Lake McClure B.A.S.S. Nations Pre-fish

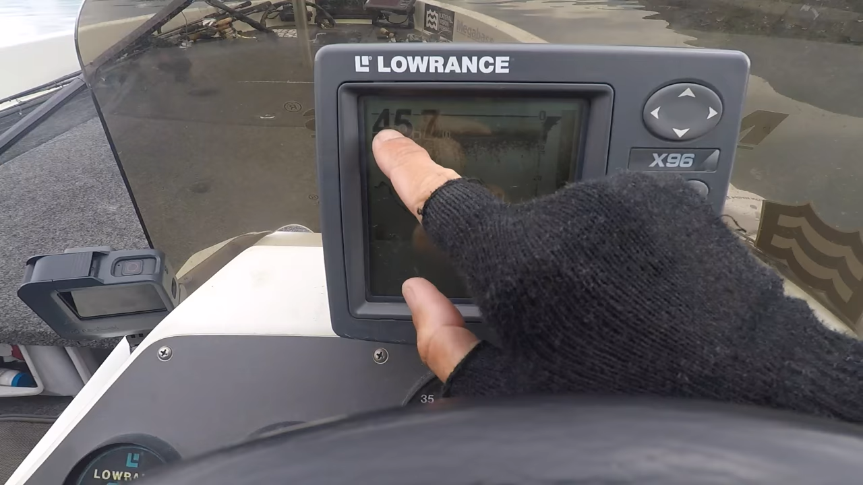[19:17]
I got my water temp and I got my depth That's a bash
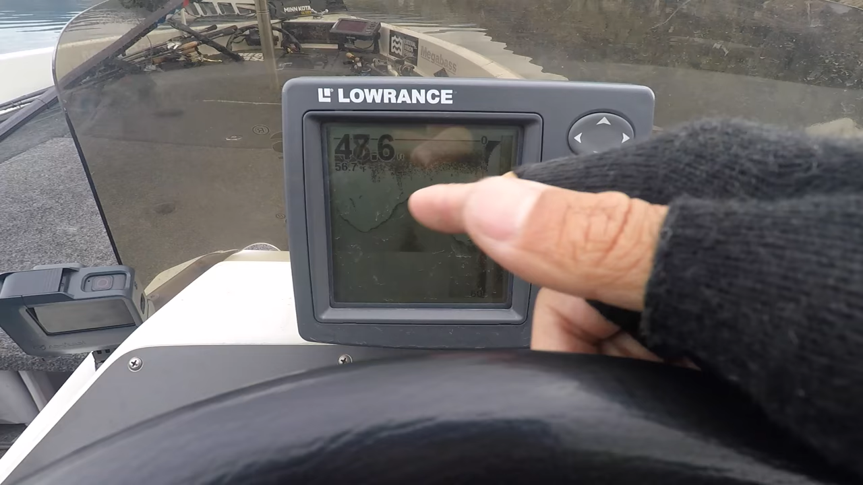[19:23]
So I'm basically just zig zagging over contour lines Yeah if I had side scan this would be a million times easier
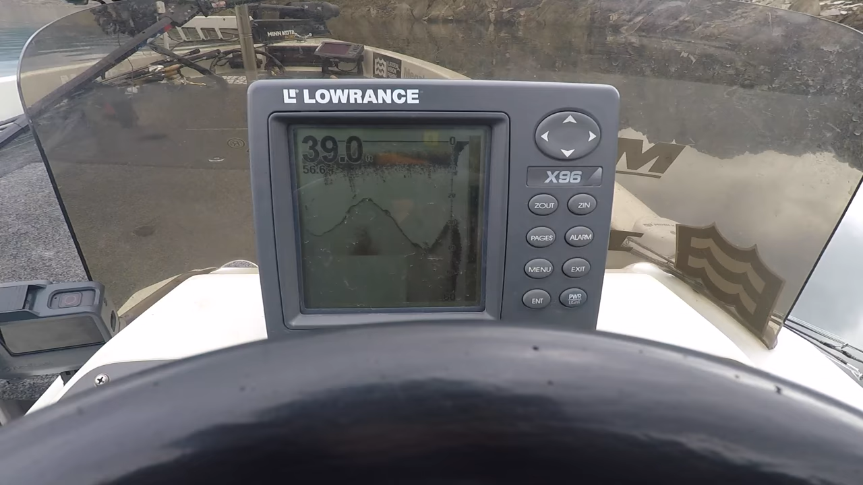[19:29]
And clearer But gotta do it with what you got
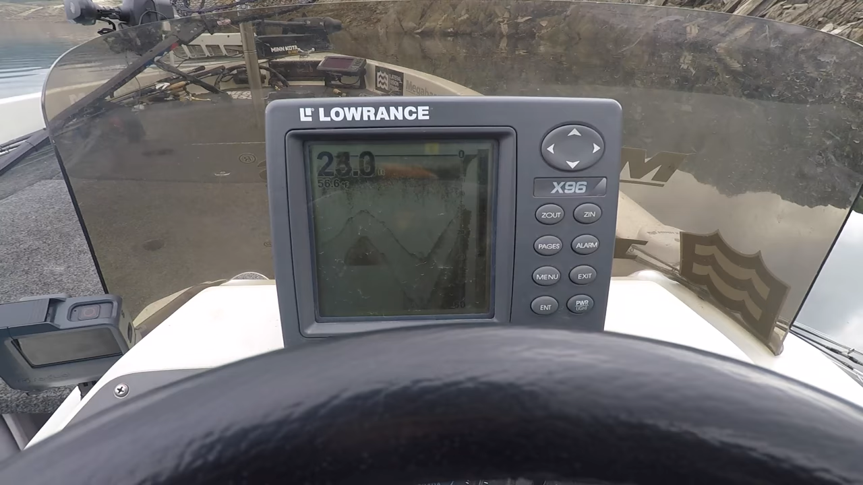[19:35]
I was able to mark some stuff off this saddle around the corner It was really promising really good bass looking marks
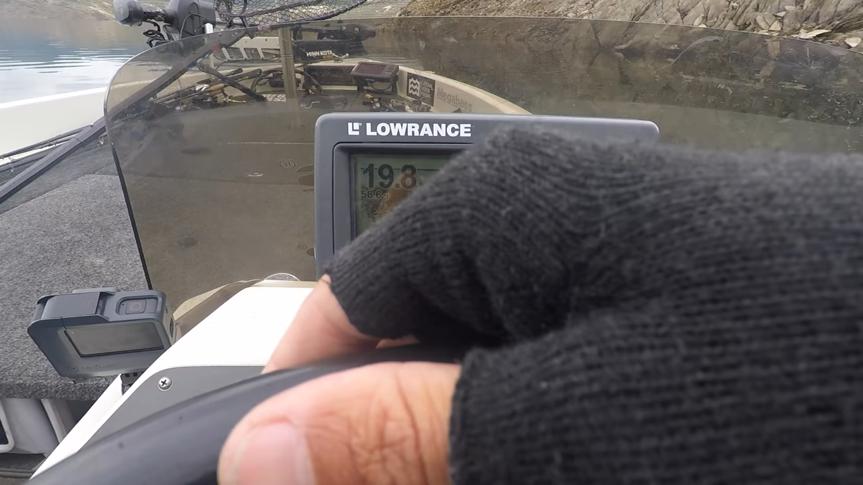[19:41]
In like thirty-five feet So I'm just trying to look in like the thirty foot
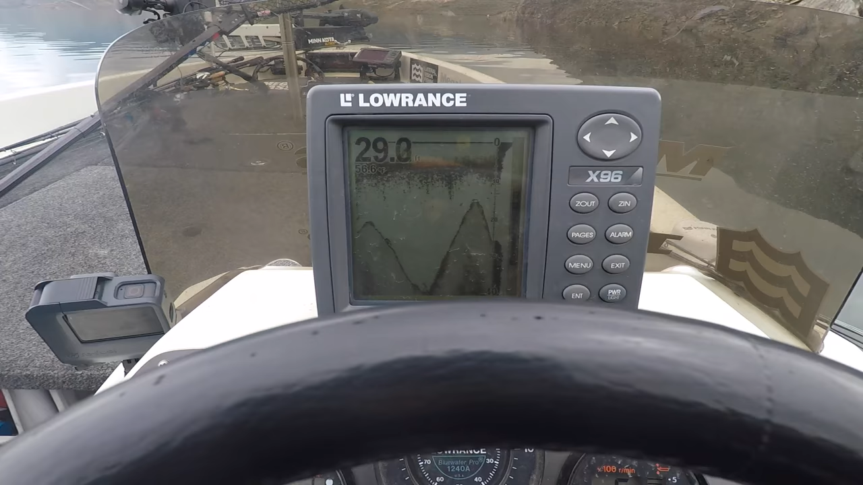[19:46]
zone right now Because that's kind of the area that I've been marking them
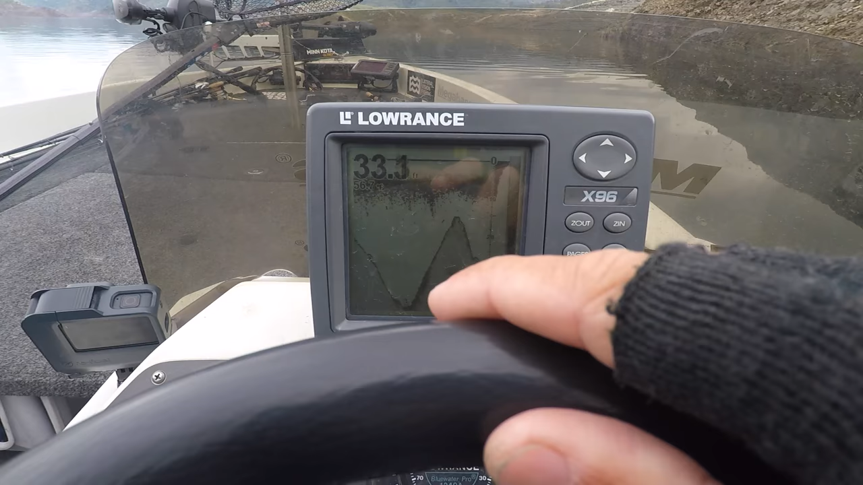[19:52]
Not really I'm just trying to look and see more Not necessarily trying to fish more
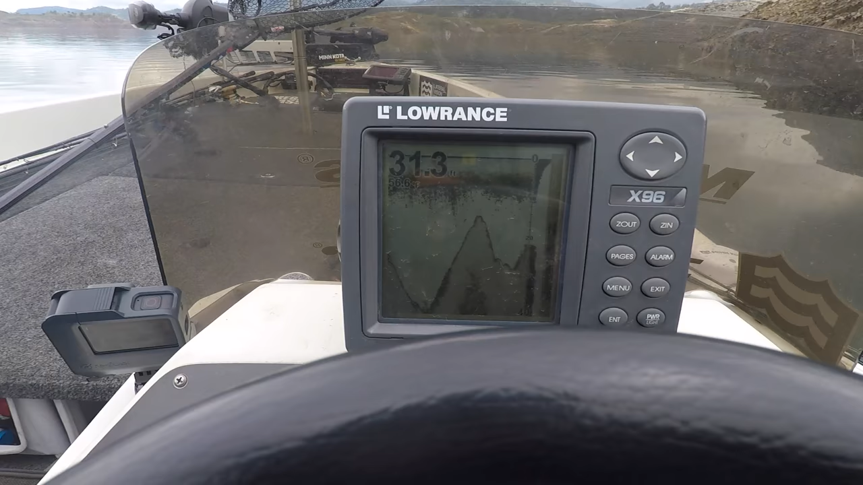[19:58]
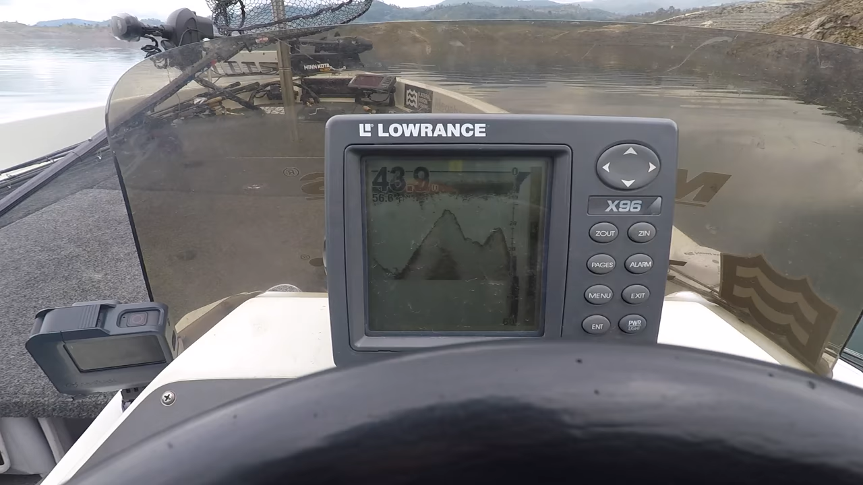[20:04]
Definitely gonna do more fishing but gotta look as much as you fish too Because it's all about finding some zones See right there That's a good mark Suspended off the bottom in thirty feet Seems like they're around thirty feet right now You'd think there'd be a lot more shallow or more active with this
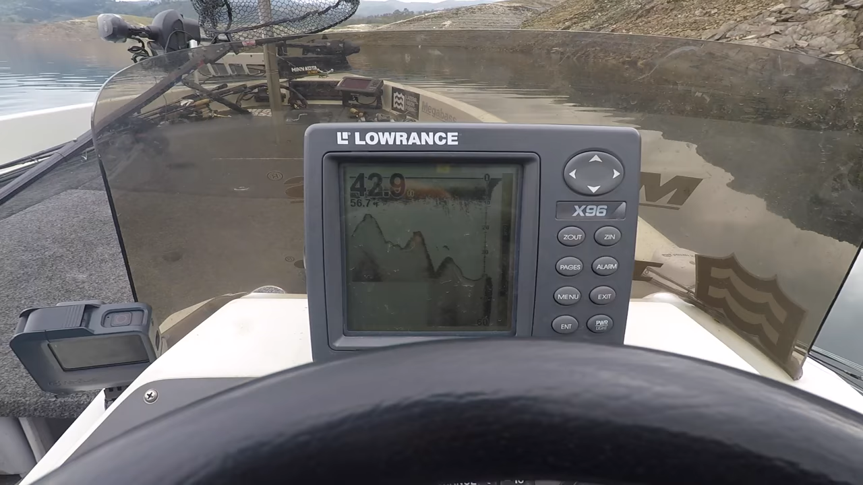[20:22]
overcast But it doesn't seem to be the case today
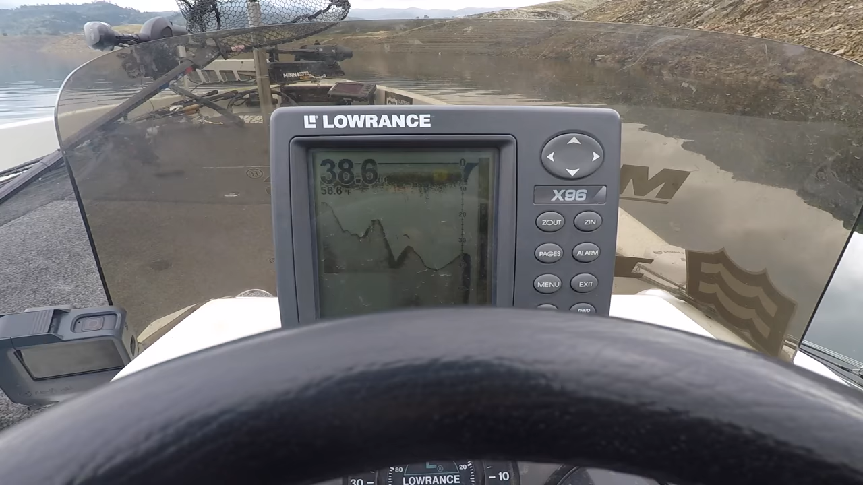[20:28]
But yeah I just wanted to show you guys my sweet Laurence X96
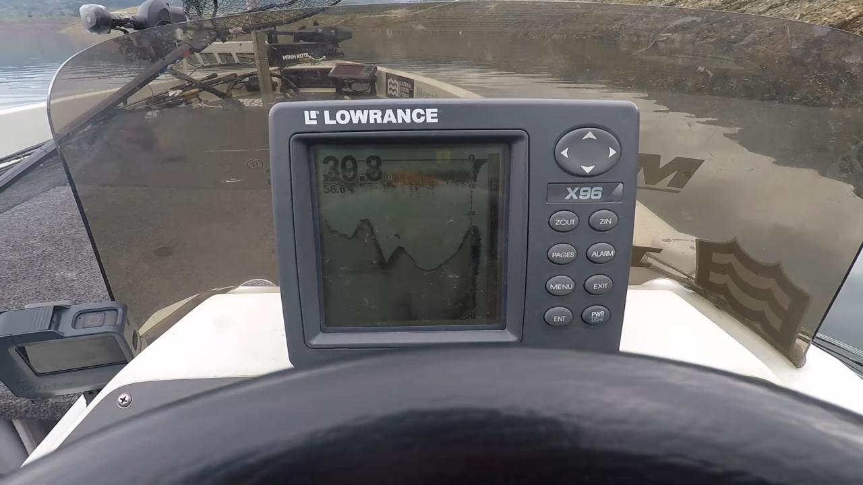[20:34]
Black and white unit And she's been good